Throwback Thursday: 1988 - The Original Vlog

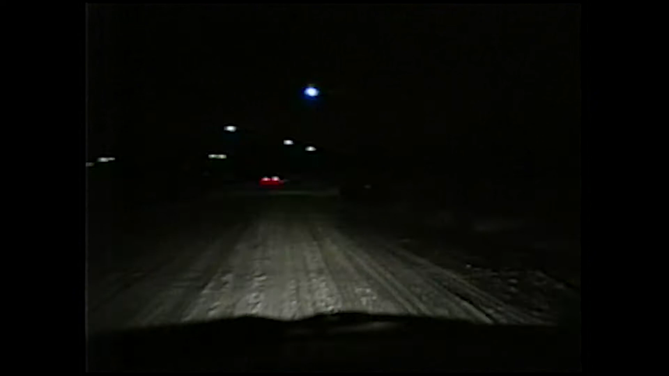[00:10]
Well, here we go, on our way to Philadelphia International Airport, and of course, Philadelphia, PA, pick up Mr. Jeff Merritt, who's arriving this evening on FlightUSAir. It's kind of snowy out so it's going to be a good time. See you later.